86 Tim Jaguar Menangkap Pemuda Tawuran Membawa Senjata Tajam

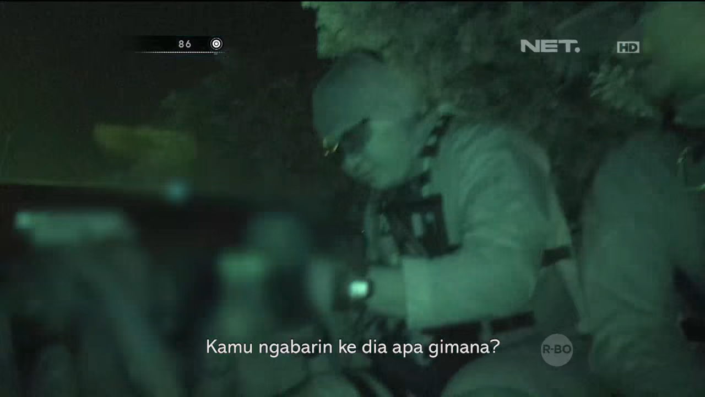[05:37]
Disuruh gini, udah cepetan lu ngelokit. Ya udah cepat. Ya udah ngelokit. Jawabnya apa? Enggak mau katanya diinjek kita.
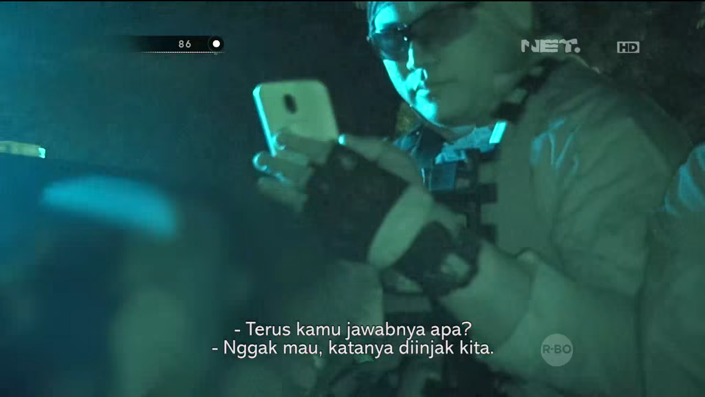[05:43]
Hah? Ya oke, okay, enggak mau diinjek.
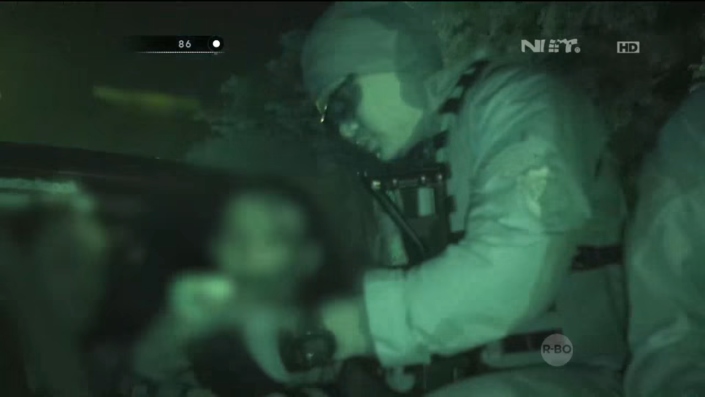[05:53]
Kamu jalan ke sana ya ke tempat musuhmu ya. Ya, ya, kita ikutin. Gua ikutin. Ya. Ini lagi dipancing. Lagi dipancing enggak? Oke. Mereka menunjukkan tempatnya di mana mereka berkumpul. Kita sisir ke lokasi Cibubur.